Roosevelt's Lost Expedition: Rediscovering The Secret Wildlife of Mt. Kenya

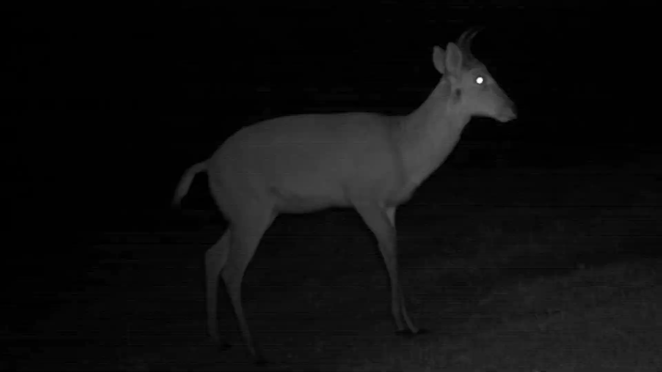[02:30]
We also found a few low elevation species here that could survive in this agricultural land, but which we didn't detect further up, including reedbuck, hedgehog, and steinbuck.
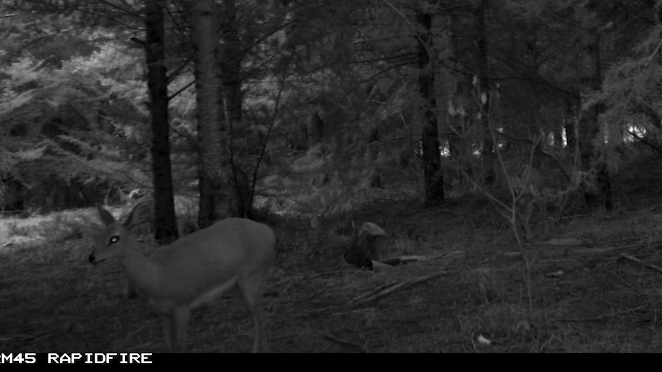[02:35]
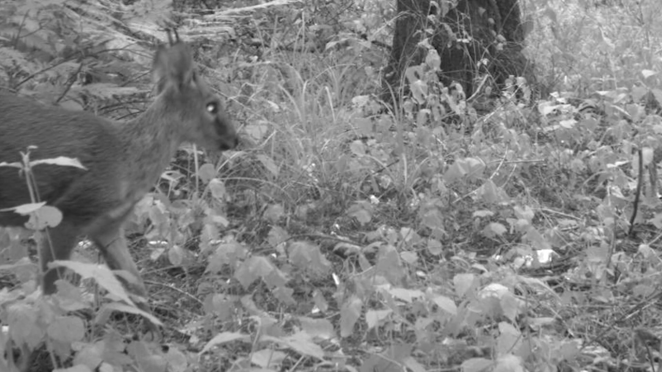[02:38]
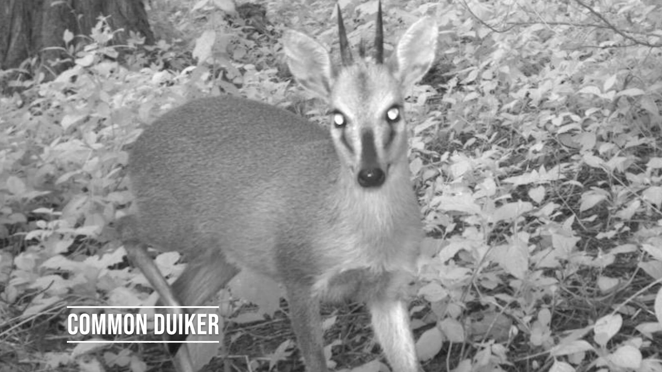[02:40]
Also interesting that we had a lot of pictures of common diker down here,
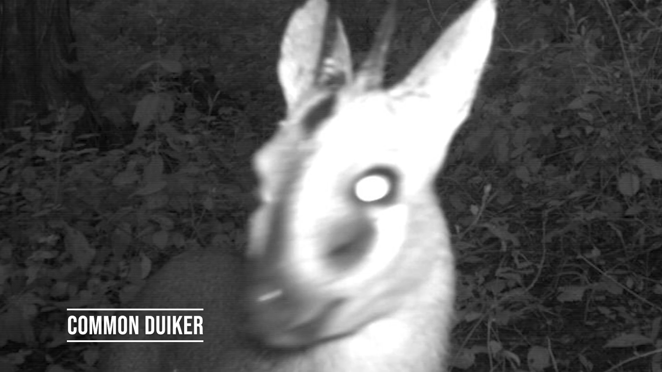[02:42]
a species we would find later again much higher up the mountain.
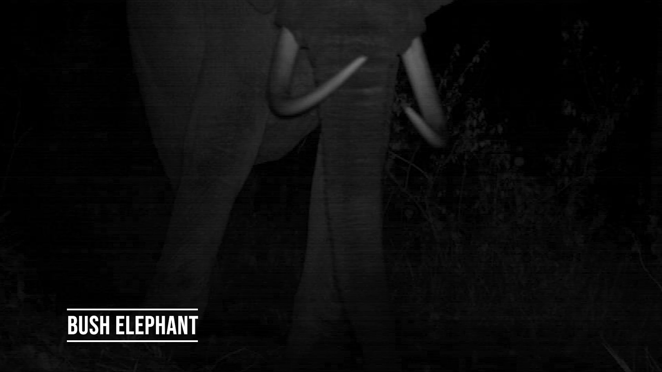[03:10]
Our cameras also picked up elephants and African buffalo here,
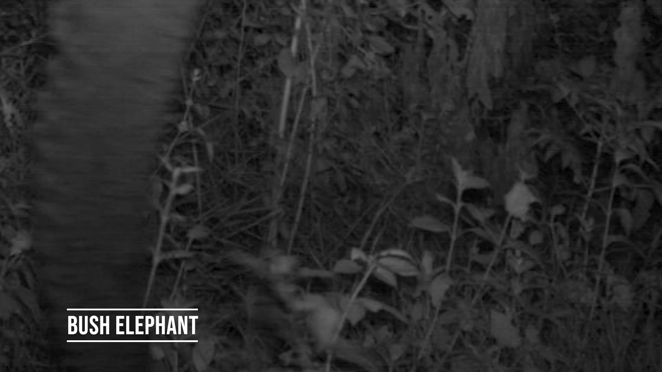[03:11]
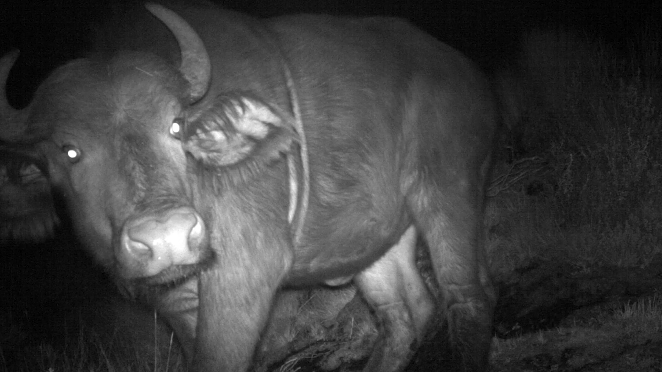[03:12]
two big species that we were happy to never actually encounter on foot while we were setting the cameras. As we camped at night in the forest, we struggled to sleep through the raucous tree hyraxes.
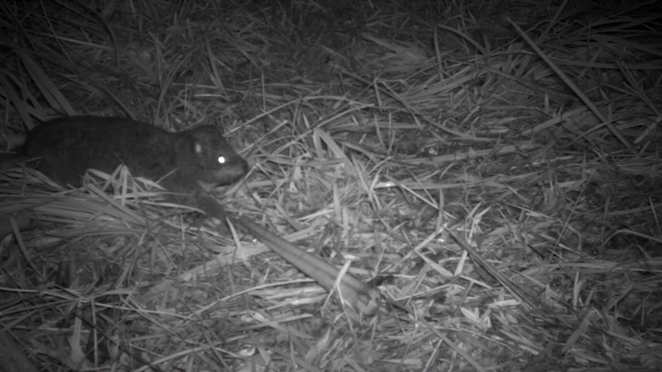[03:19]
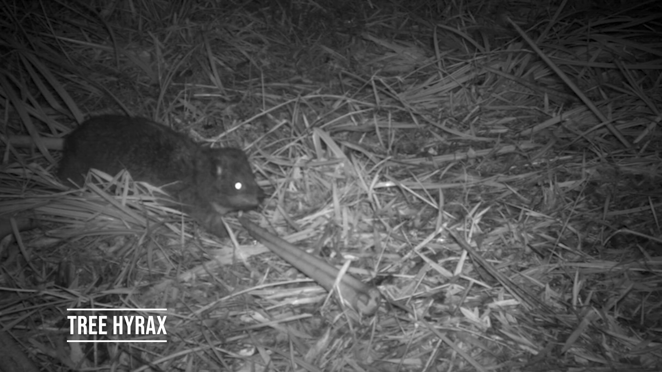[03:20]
A few of which came down to the ground and showed up on our cameras.
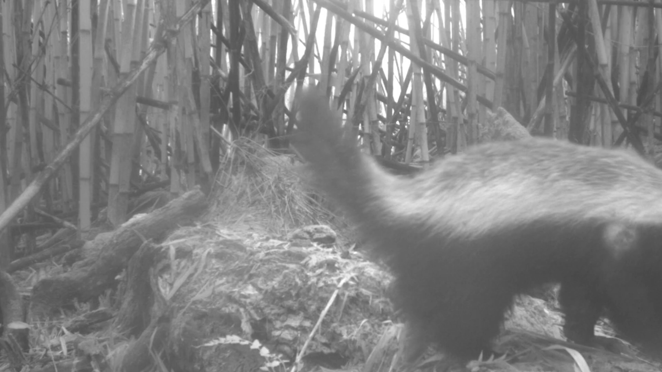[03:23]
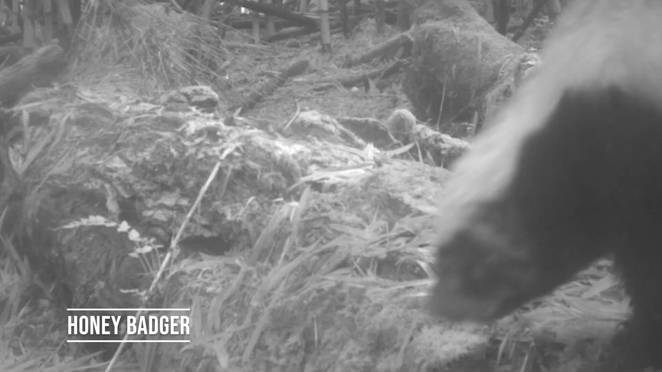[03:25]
The forest is also where we captured honey badger and aardvark,
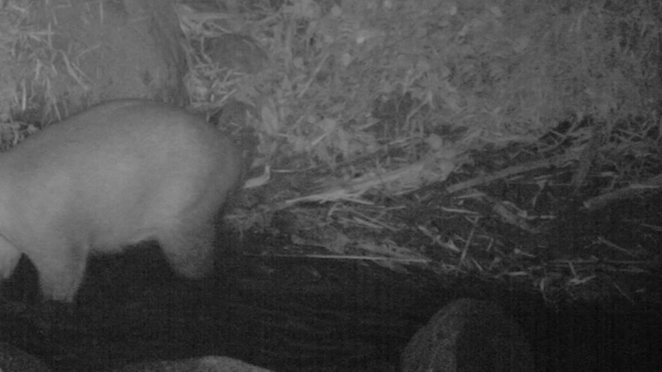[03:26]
two secret species that have never actually been recorded on Mount Kenya before.
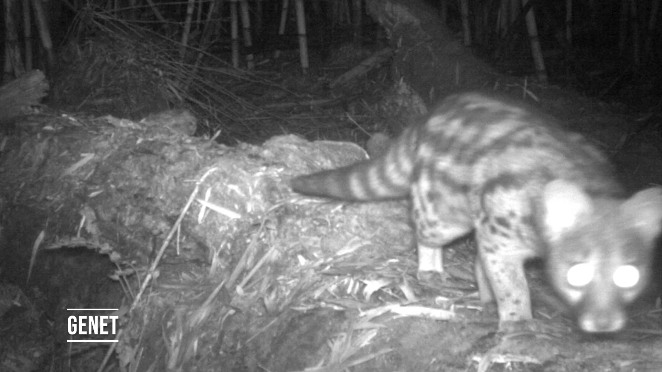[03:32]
The small carnivores were our favorites, though, including genets,
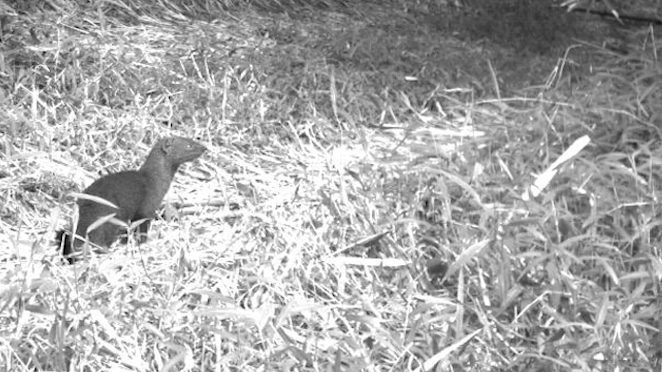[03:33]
slender mongooses, a skunk-like weasel known as a zorilla,
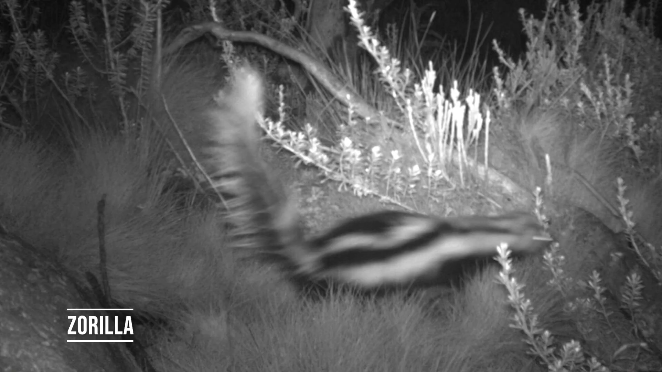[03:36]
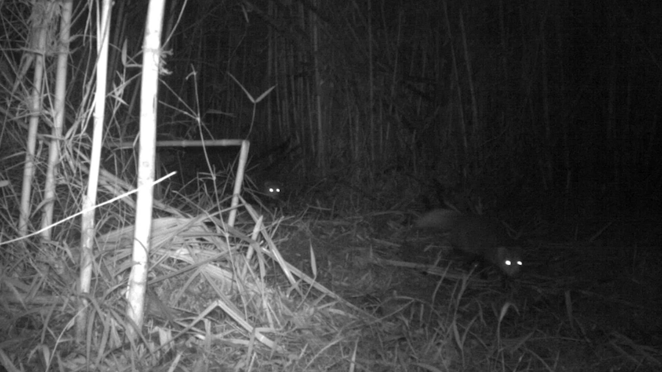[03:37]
and the very rare Jackson's mongoose, which hadn't been recorded on the mountain since 1923.
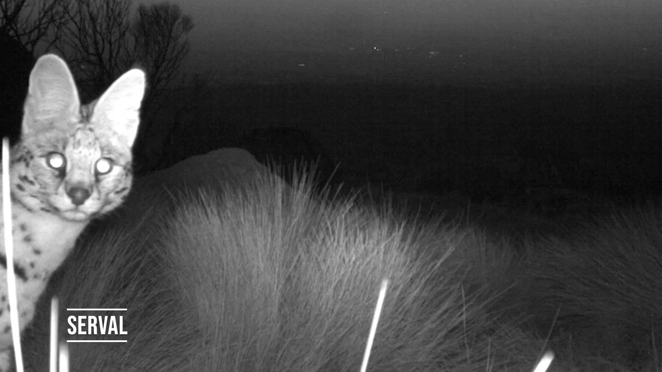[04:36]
Also in this zone, we got some amazing shots of serval that were up there hunting rodents in these grassy areas.
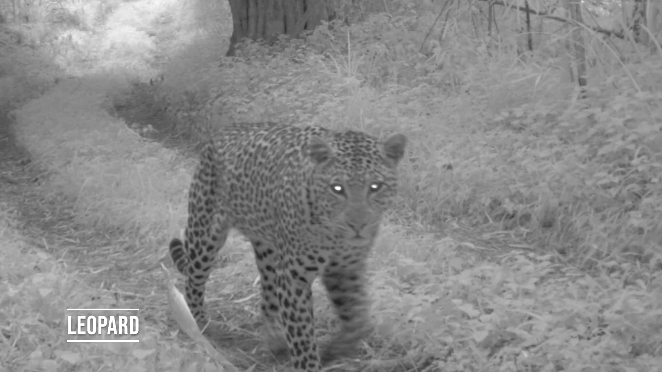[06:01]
We found two large predators on our cameras, leopards and spotted hyenas.
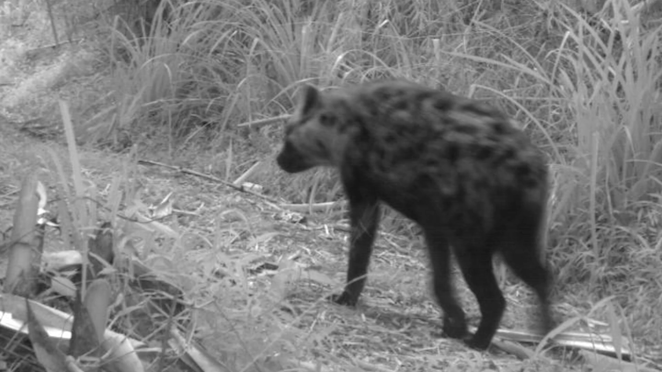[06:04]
And it was really interesting to see them use all the habitats on the mountains.
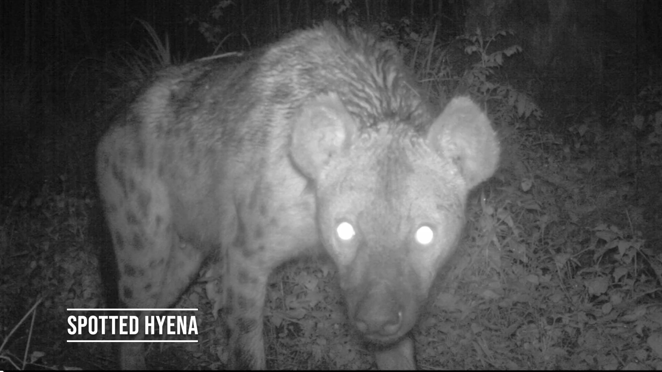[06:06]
These two generalist predators seemed to be able to make a living anywhere, hunting monkeys and antelope in the forest, and hyraxes and hares at the top.